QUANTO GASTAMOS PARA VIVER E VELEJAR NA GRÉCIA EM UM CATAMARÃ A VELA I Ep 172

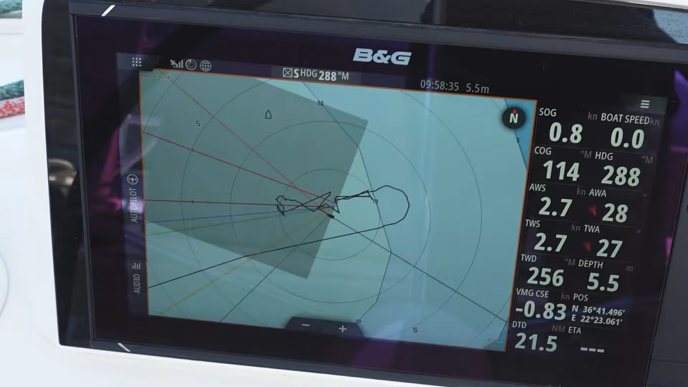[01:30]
Ó, mas aqui eu consigo monitorar exatamente onde está a nossa âncora. Eu sempre coloco um pin da âncora.
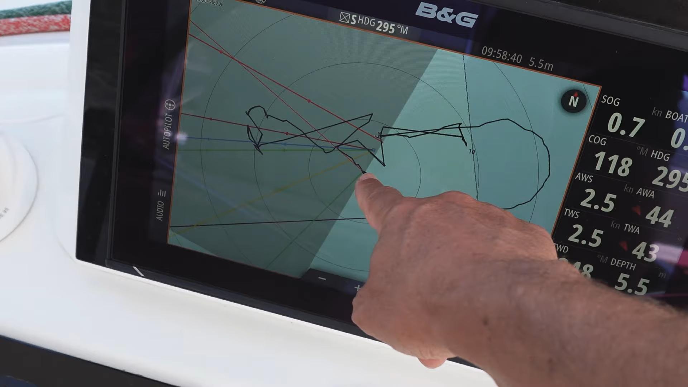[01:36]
Então eu sei, ó, a Joy tá aqui e o pin da âncora tá aqui. Então eu vou ter que virar para cá. Provavelmente vai ser o próximo sinal que ela vai me dar.